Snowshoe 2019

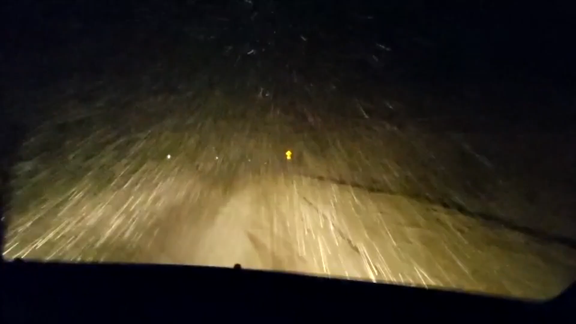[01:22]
Climbing the hill in the Honda Fit. It has one-wheel drive, and we're gonna make it anyway.